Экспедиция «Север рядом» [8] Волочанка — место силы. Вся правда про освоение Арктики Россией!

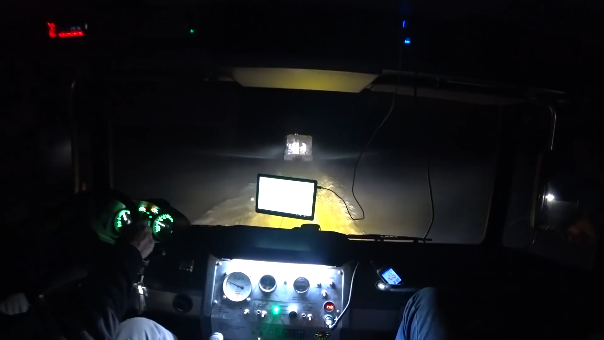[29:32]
Тяжелая дорога? Нет, хорошо. Нормально, 28. Вот мы добрались до еще одной деревни, Катырык.